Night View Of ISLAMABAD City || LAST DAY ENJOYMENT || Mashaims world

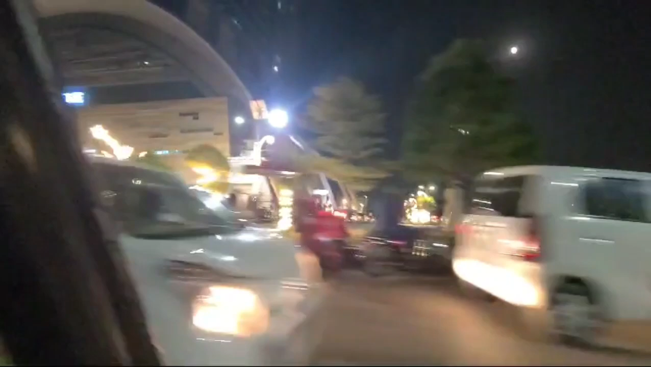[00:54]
اس طرح کافی بڑے بڑے آٹلیٹس ہیں لوگ ہیں کافی